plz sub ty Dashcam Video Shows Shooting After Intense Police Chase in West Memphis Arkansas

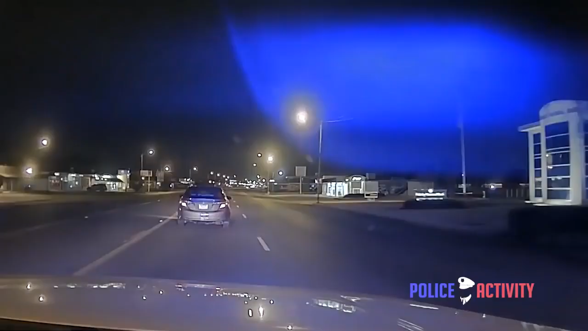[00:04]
show me something trying to pull over. Unlike this Toyota Camry. Not pulling over. I'm gonna be at Rose and Broadway. Hit it westbound. Stopping? It's not stopping.
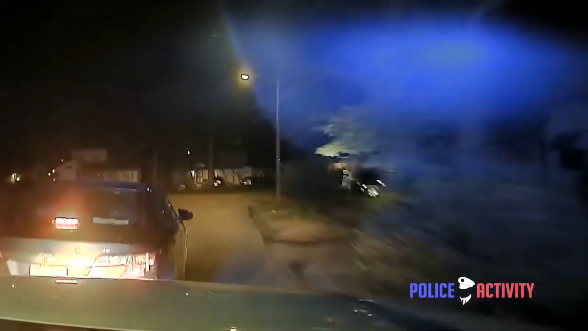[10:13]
Memphis Drive. Box me in right here. Alright, continuing north on McCall. North on McCall. I'm 7-1-8. 7-4. Yeah, you got units. Still north, coming up on Barton. Continuing north, past Barton.